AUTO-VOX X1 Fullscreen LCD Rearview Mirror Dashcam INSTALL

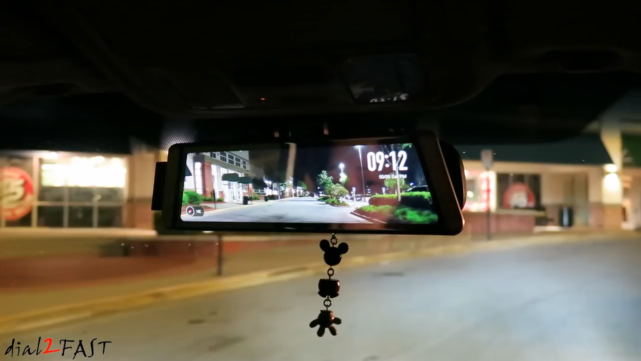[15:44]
With that, you get speed reading, compass, and data logging. So this unit is packed with a lot of great features.